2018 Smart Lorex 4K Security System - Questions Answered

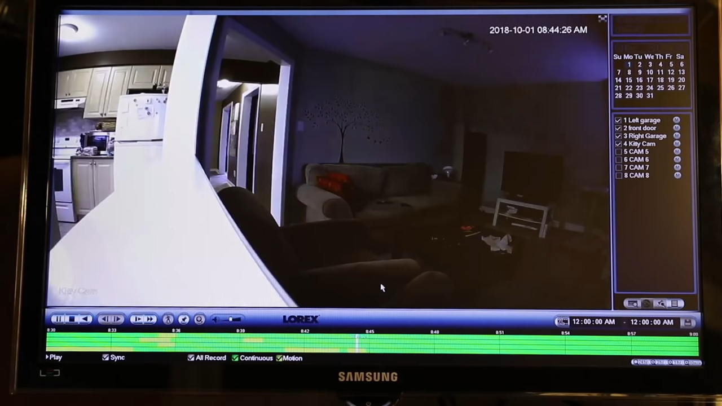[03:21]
And if I click on the motion, you can see there I am. I'm going down to the basement. So that makes it a little easier for searching and finding when things happened. If it's green, it's just continuous and it hasn't seen anything. Let me just click back here for a second. I'll stop this one.
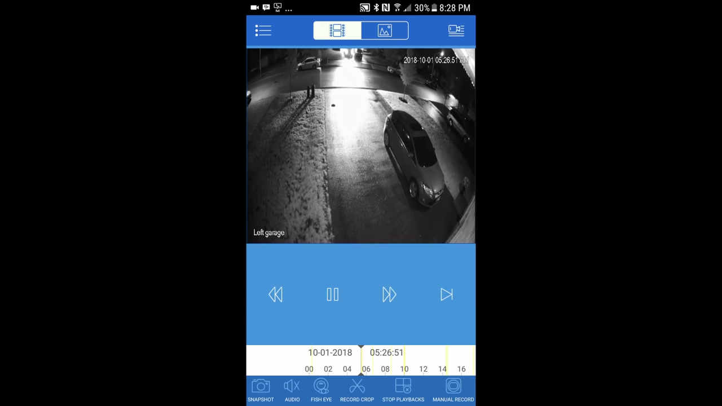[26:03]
I'm scrolling along the time and you can see there's one who broke my my zone that light got into my zone.